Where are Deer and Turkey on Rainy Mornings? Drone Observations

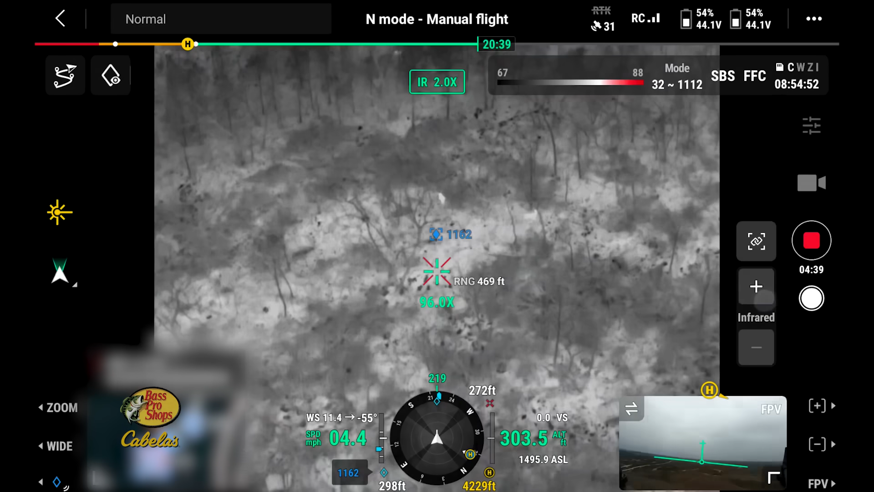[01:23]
Yep. I've been able to find sheds with this thing. So, it's pretty cool, awesome technology we're able to use. Yeah. I mean, you know, technology, folks, we all know, it's just changing my leaps and bounds.
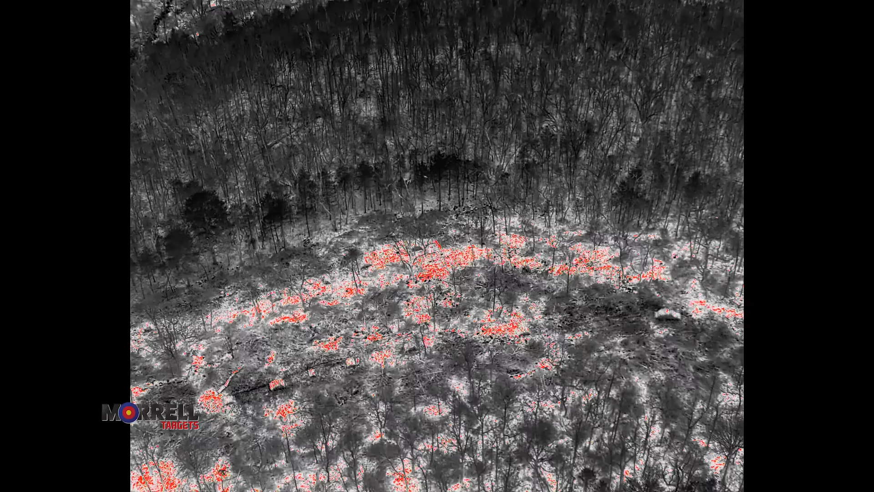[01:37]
If you can find a shed that's not really giving off much of a heat signal, just as a thermal drone, think how easy it is to find even a fawn or a deer.
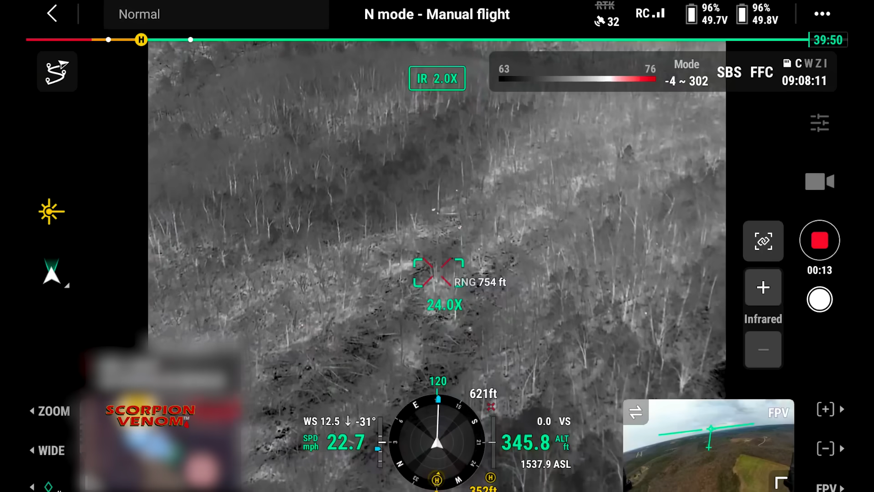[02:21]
Nope. This thing's good in the rain. So, we're good to keep going. So, right when Jack got up and got going, he took off of our largest food plots on the ridge top. So, nice level place here.
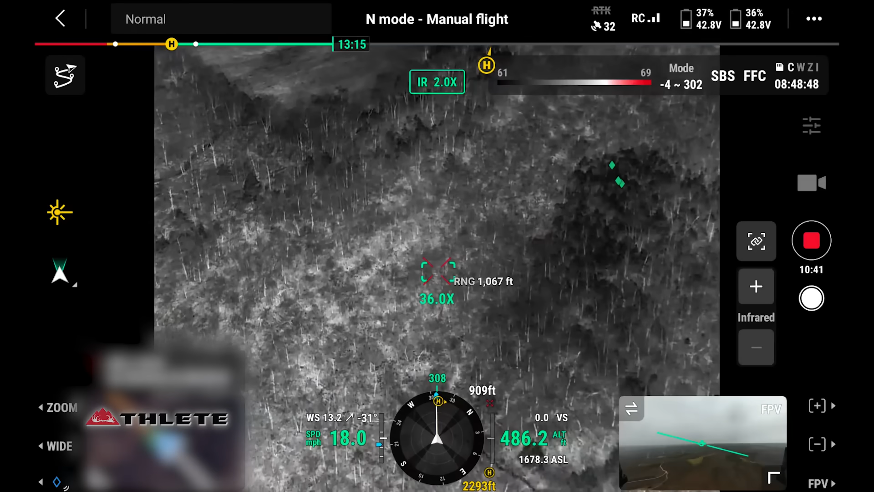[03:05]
When Jack's flying, he's not just looking again to see a deer out there, like maybe you and I in a helicopter looking to see a deer.
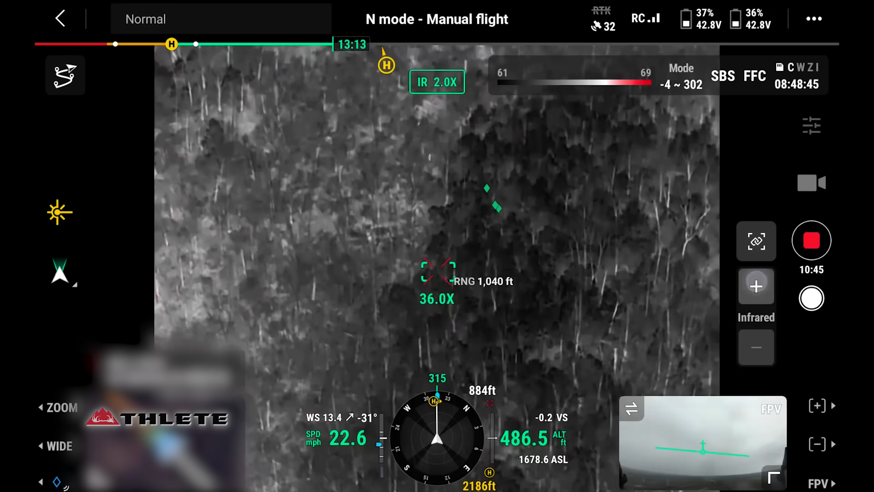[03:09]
Of course, he's using a thermal drone. So, that amount of heat coming off there is what makes deer so easy to spot and why this is such an effective tool.
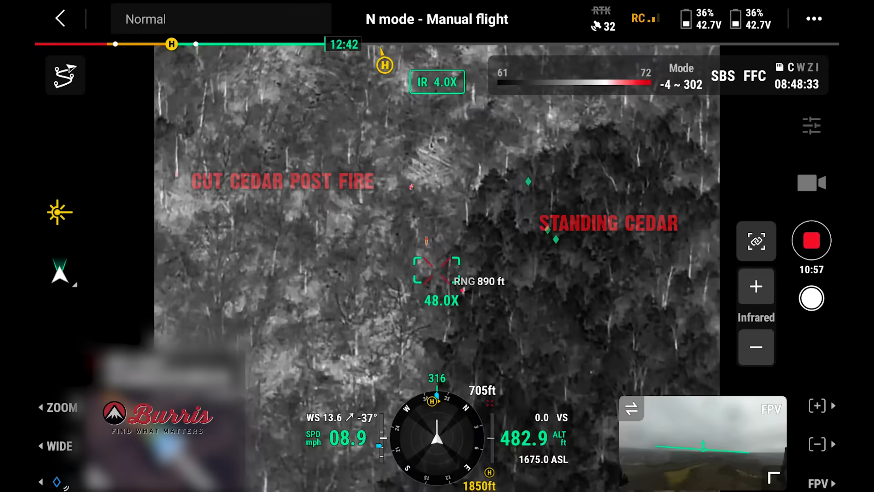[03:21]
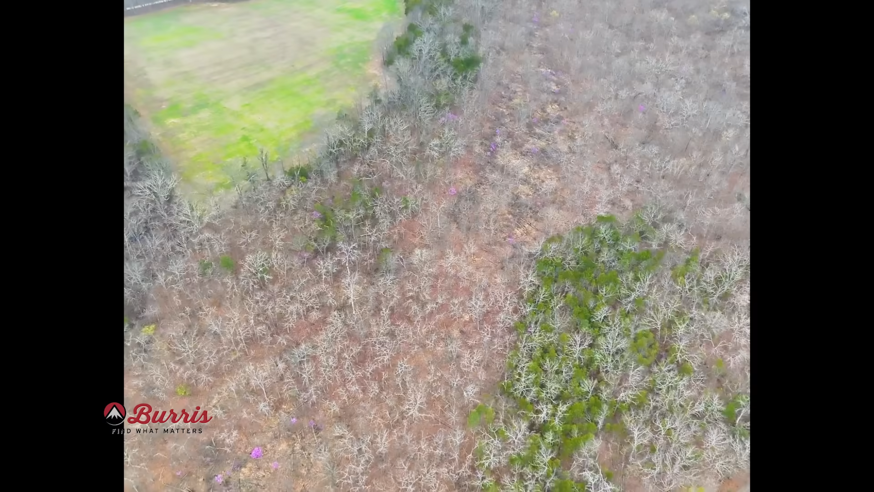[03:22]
And it is raining and it's interesting that the
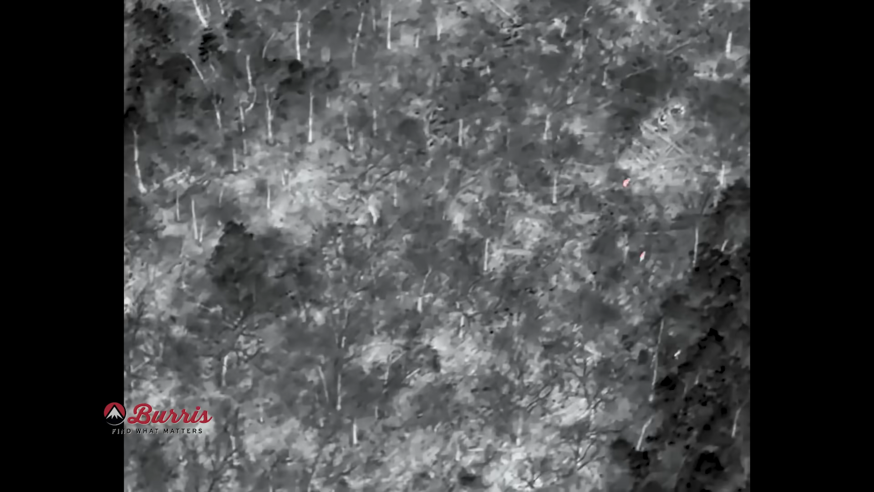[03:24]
deer we've seen were not in the few standing cedars left. Everyone says, oh, you can and should be cutting all the cedars.
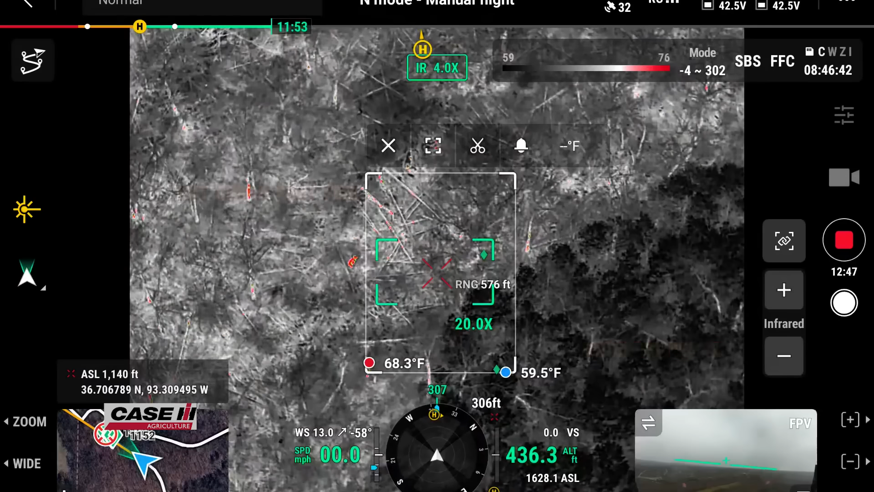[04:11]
But it's interesting they were right next to cedars but bedded not in the cedars. Very interesting.
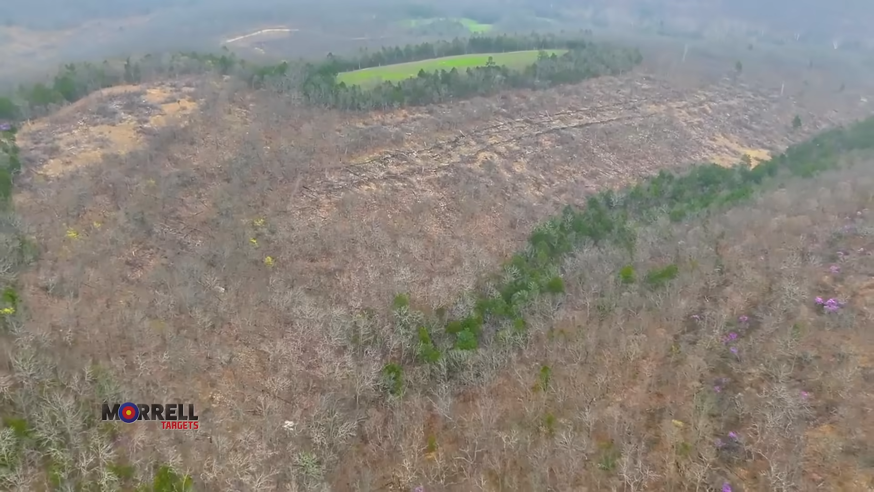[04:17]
It's interesting those food plots have been filling up with deer.
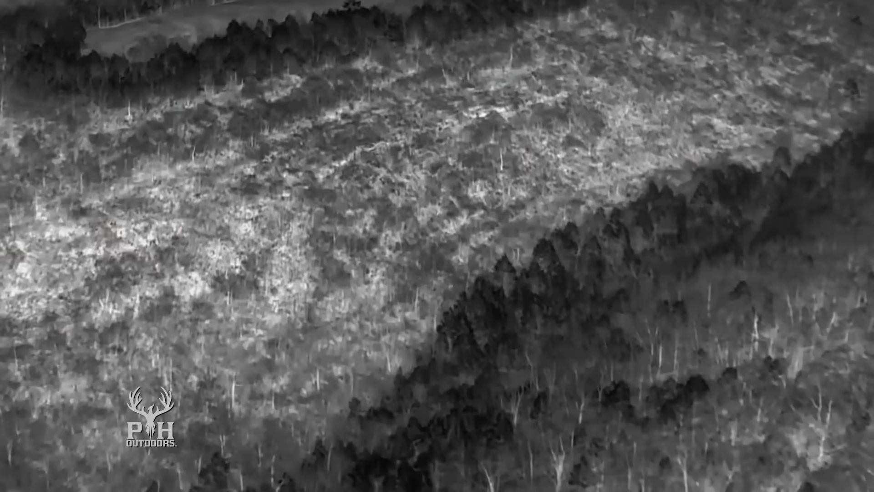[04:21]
Where are they right now on our trail cameras?
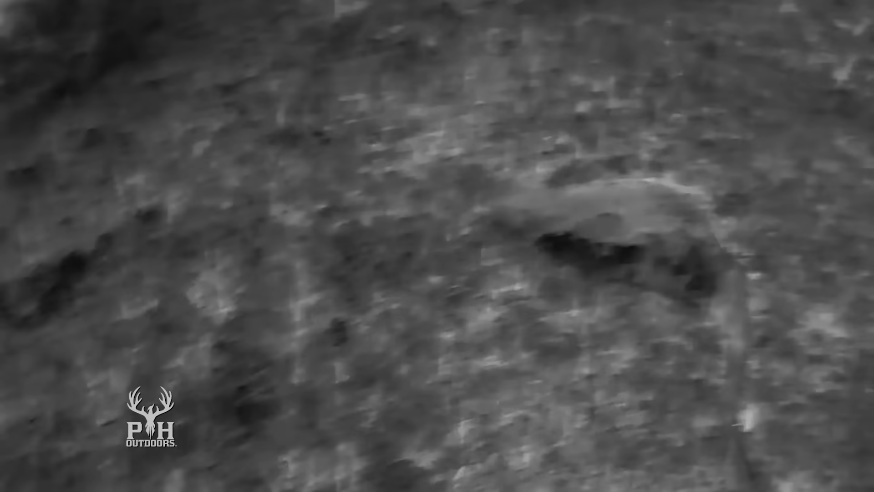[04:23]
There's a few. Perfect example of what deer do in the rain.
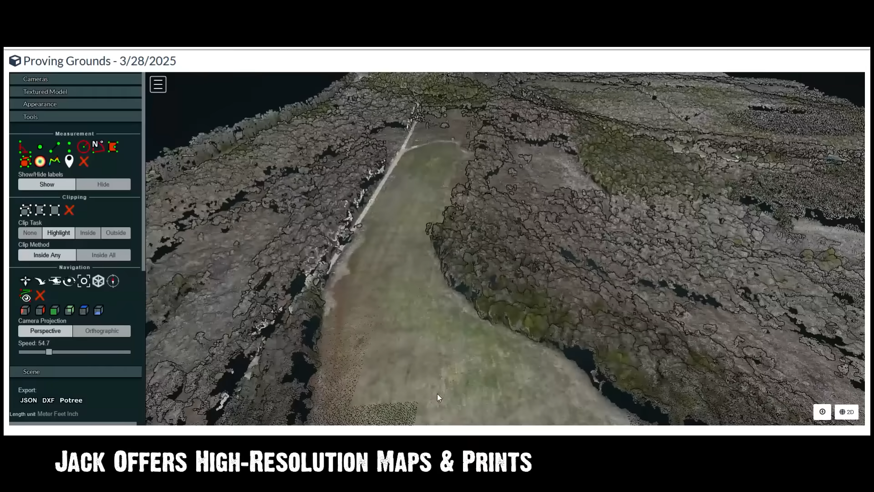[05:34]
anywhere from one to 3,000 pictures of your property and stitch them all together and make a really high resolution. Oh, we're going to do that, folks.
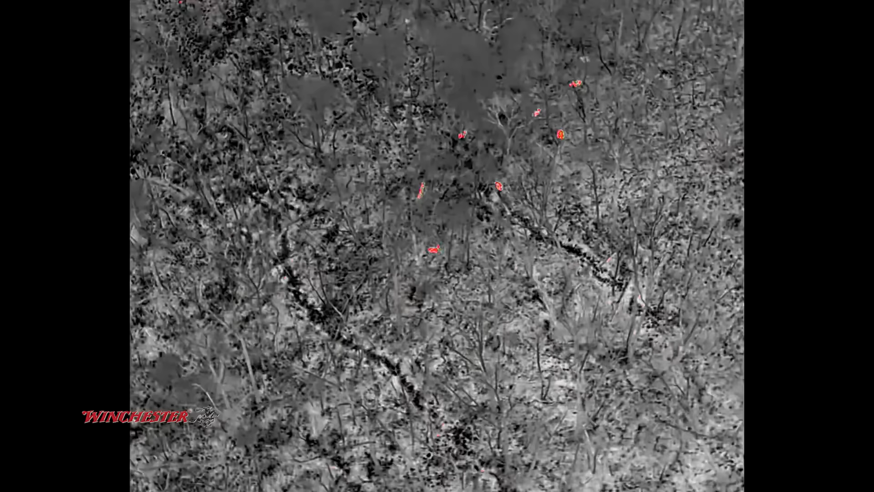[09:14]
We love eating venison, so that's okay with me. Uh, it's interesting. Most of the deer we saw were on a higher elevation. Three-quarters of the ridge or more up, right?